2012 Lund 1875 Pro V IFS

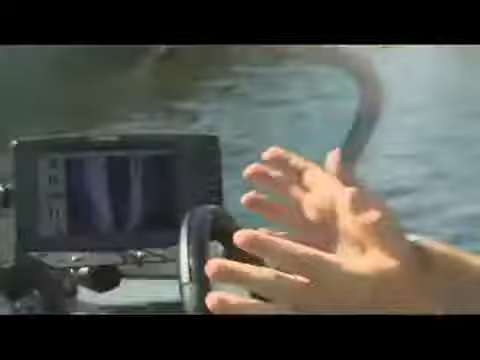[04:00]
Essentially, I can look out 360 feet off both sides of the boat and get real-time information.
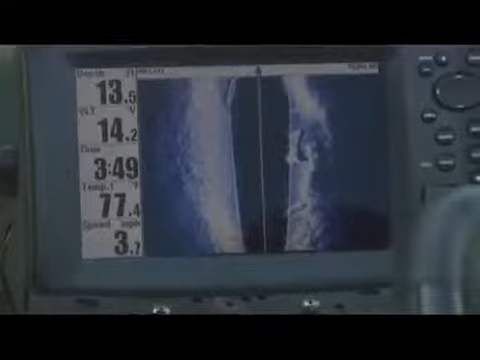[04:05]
Like right now, we're going under this bridge. Watch what it shows me here as we go underneath.
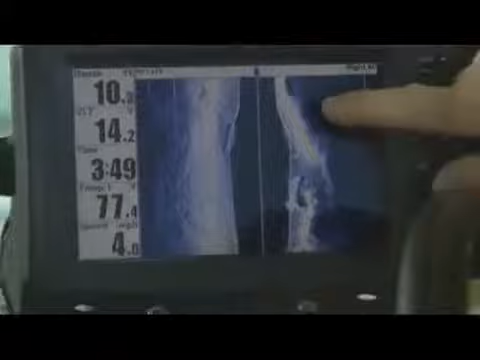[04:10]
Look. Right there, I can see the piling over here and the piling over here. And look at that.
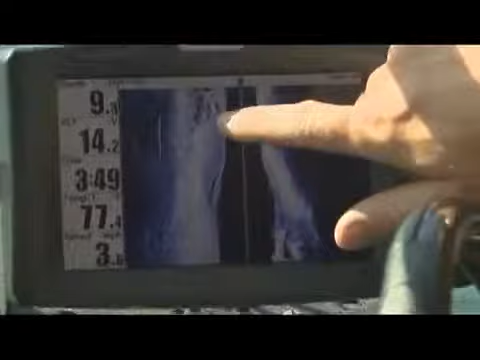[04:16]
A pile of rocks right there. I bet there are fish hiding. It shows you sonar in real-time. Amazing technology.